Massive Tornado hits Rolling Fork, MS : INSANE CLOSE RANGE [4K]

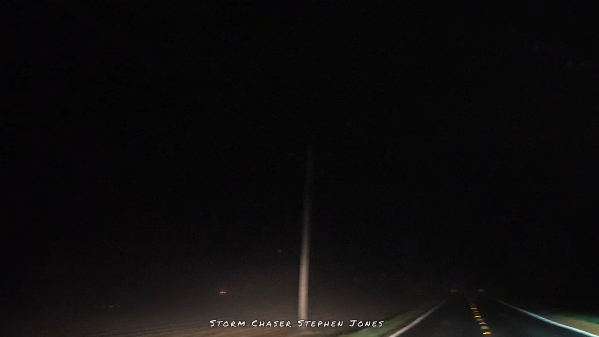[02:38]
Okay, just ease up. Yep. Don't go too far. Oh, power flashes. It's off to the left of the road right now. Watch the power lines. Yep.